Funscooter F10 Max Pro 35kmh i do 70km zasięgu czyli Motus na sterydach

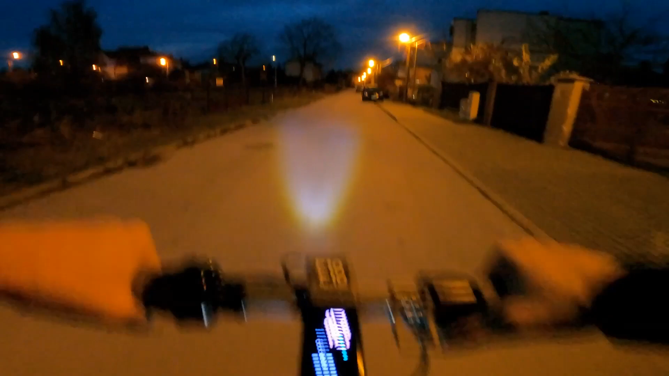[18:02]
półtora metra półtora metra nie no hamulce baja baja baja baja baja i znowu 35 jak ona to robi o wysepka przeskoczona easy